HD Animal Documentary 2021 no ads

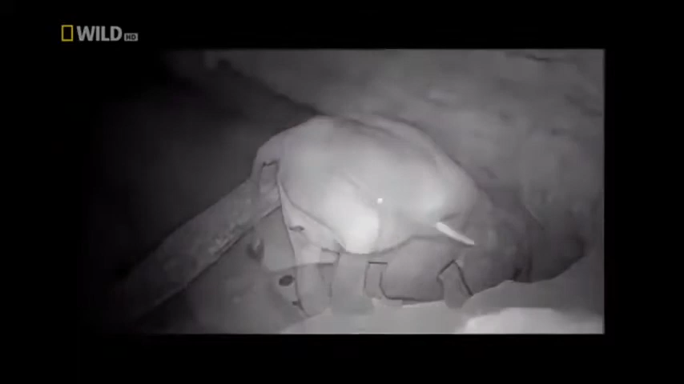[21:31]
An important dietary supplement that apparently they are not able to find elsewhere. For years, these incredible mammals have excavated this hole into an impressive cave.
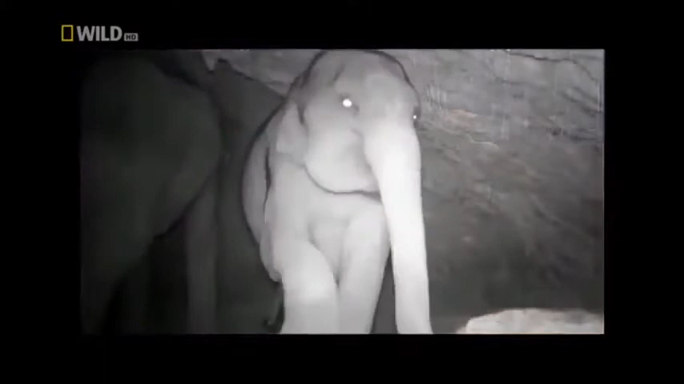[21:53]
Mining the cave for its life-giving salt.
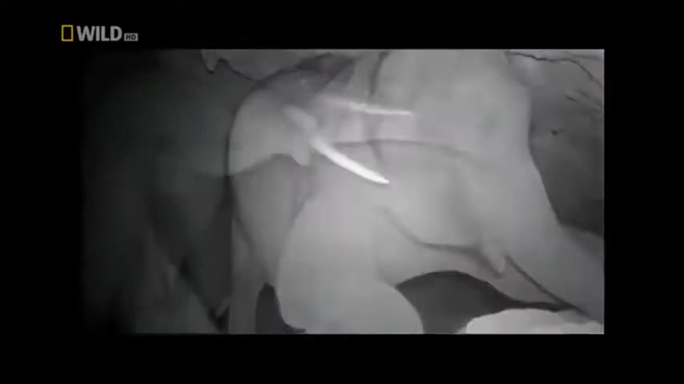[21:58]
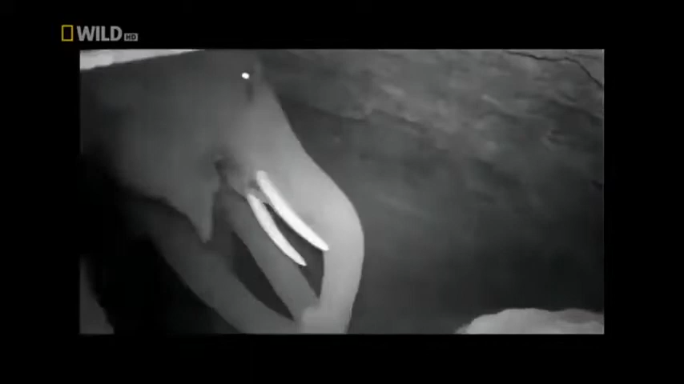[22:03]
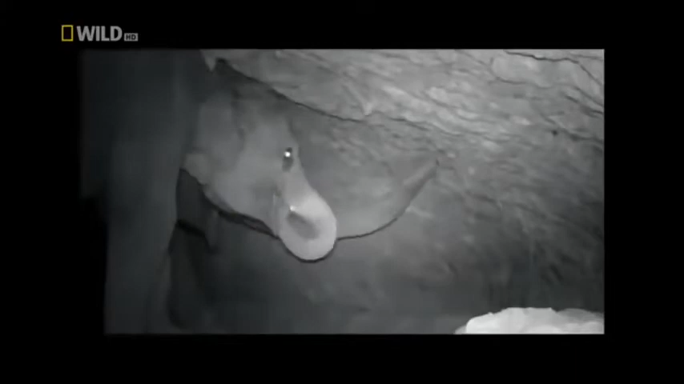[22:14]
Seems like a popular venue for elephants.
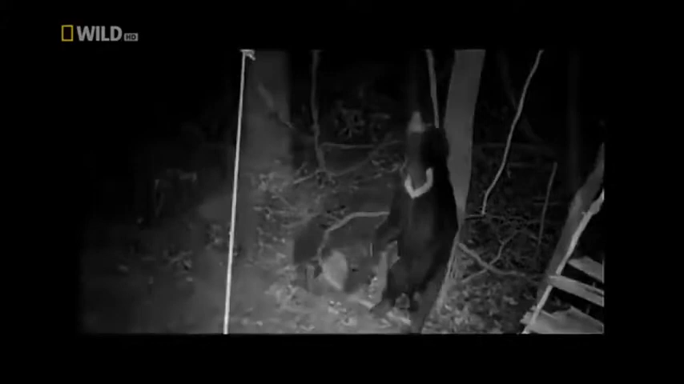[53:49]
After a night with a lot of dancing, digging,
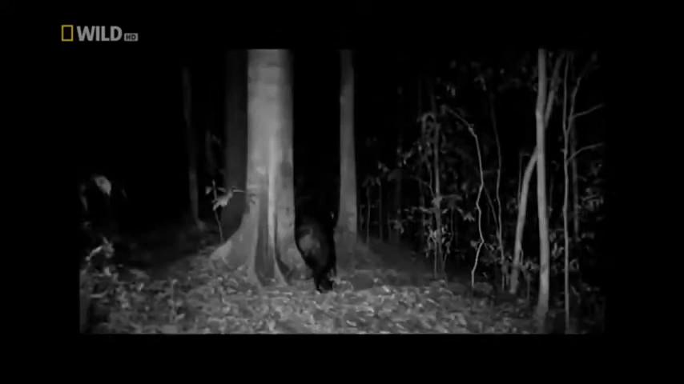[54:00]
scratching, and stretching, time for a well-deserved nap.